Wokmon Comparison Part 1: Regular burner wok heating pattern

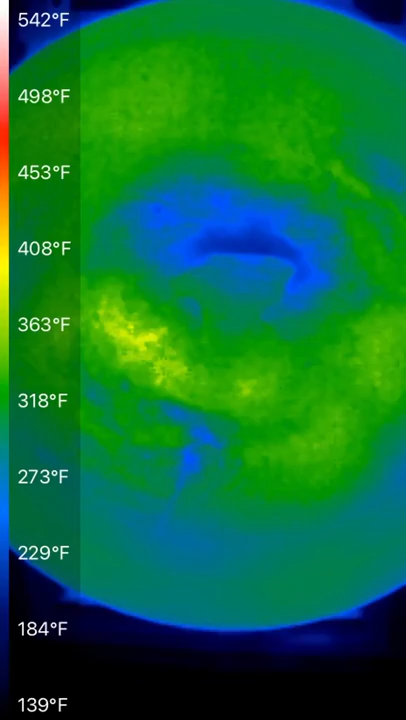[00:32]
On screen: scale top 542°F, scale bottom 139°F
So I'm using my burner's grates rather than putting the walk ring further on top of that. But the Walkman is on underneath. This is the heat up profile for the pan. You don't need to pay attention too much to the static readings. What you want is the pattern, the relative pattern of heat up. There could always be patches of seasoning, grease, or whatever that causes a particular patch to have different emissivity than the rest of the pan.
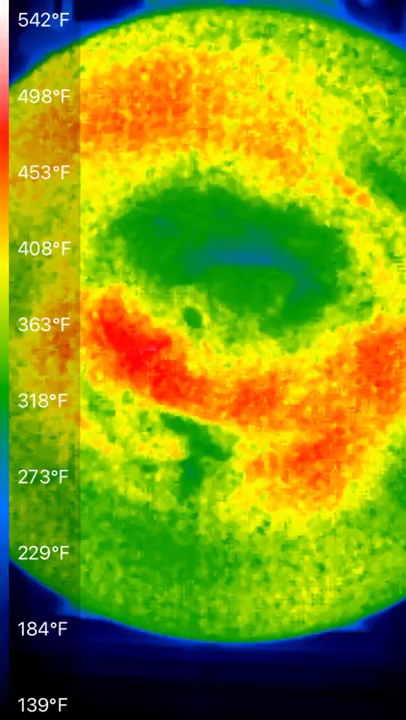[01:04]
On screen: scale top 542°F, scale bottom 139°F
What you want to see is the pattern at which the pan heats up under the hottest burner. Okay, I'll turn this off now, let the pan cool down, and I'll come back with the version with the Walkman installed.